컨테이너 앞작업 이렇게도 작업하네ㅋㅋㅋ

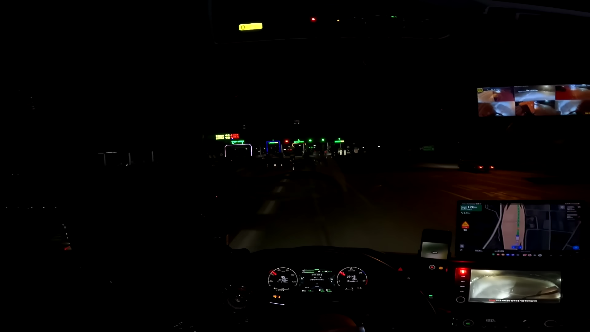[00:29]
자, 오늘은 일요일. 일요일 밤. 현재 시간 10시 50분입니다. 네. 밤 많이 늦었죠? 원래 같았으면은 제가 이 시간이면은 한 부산에서 경기도를 간다고 쳤을 때
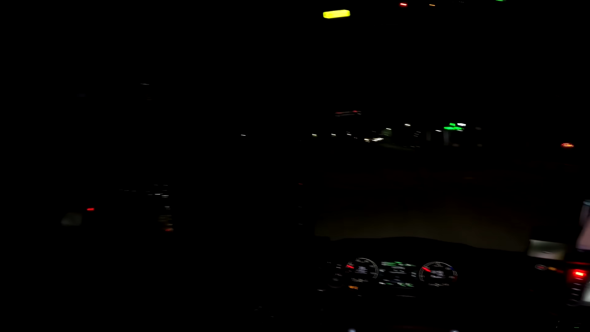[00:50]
한 중간쯤까지는 올라가야 되는데 이제 부산에서 출발을 합니다. 현재 대동 톨게이트를 진입을 하였고요. 오늘 조금 늦게 나온 이유는 제가 경기도를 올라갔다가 내일 또 부산으로 내려와서 다시 또 경기도로 올라가야 되기 때문에 컨디션 관리를 하기 위해서 보통은 집에서 한 오후 7시